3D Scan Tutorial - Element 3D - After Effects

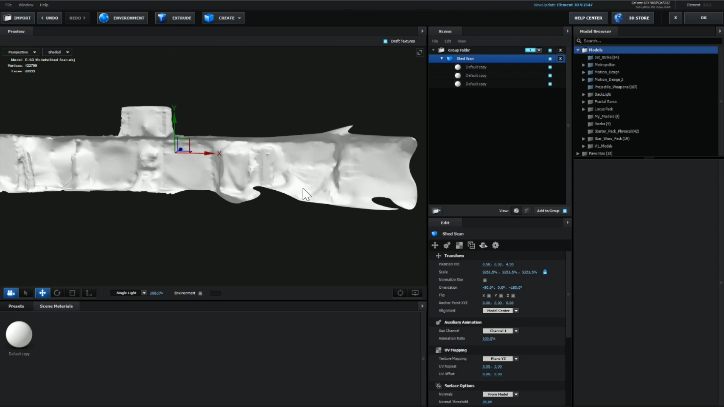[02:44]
So, basically what I did is when I took the pictures, I just took them all the way across. And it converts it into this 3D model.
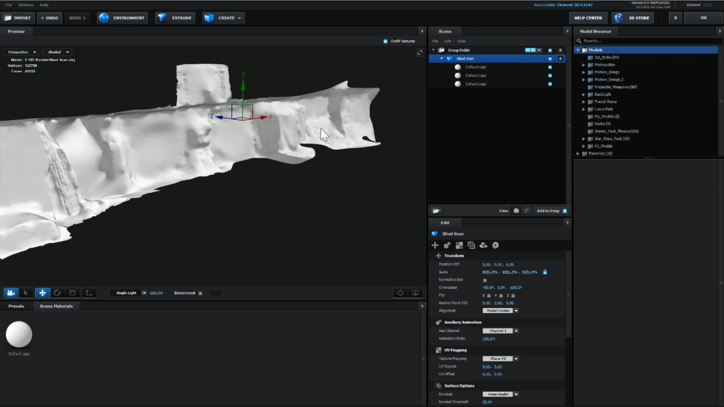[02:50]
This is actually a poor example. Usually it turns out better. Alright, so once you have your model loaded up into element. Let's go ahead and hit OK. And now you'll see your model is floating inside of the ground.
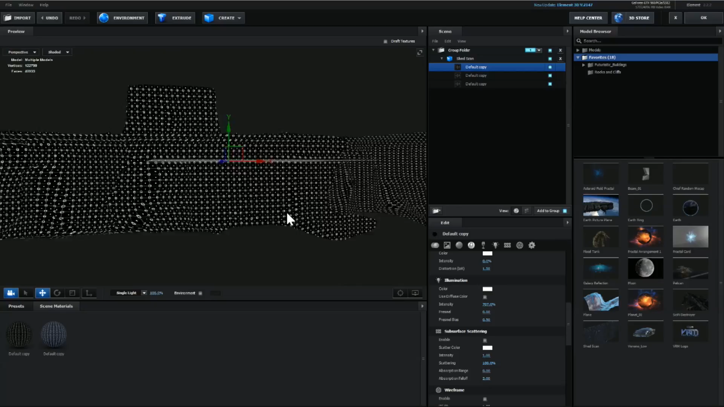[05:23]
So, now you can actually see this texture sort of mapped on to this 3D model. So, that's exactly what we want. So, let's go ahead and click okay.
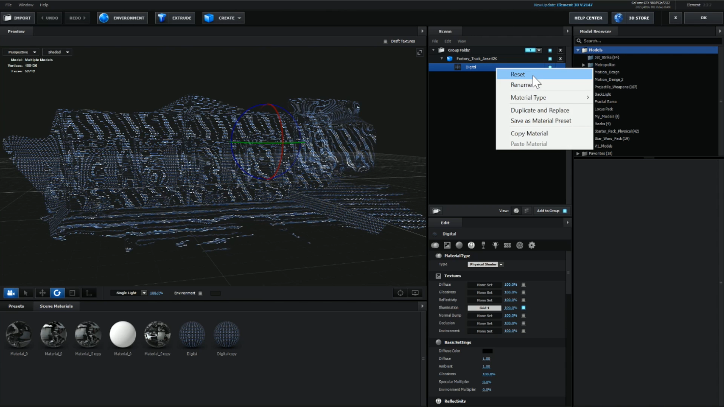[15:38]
You can see that's actually those truck ports. I mean it's not perfect.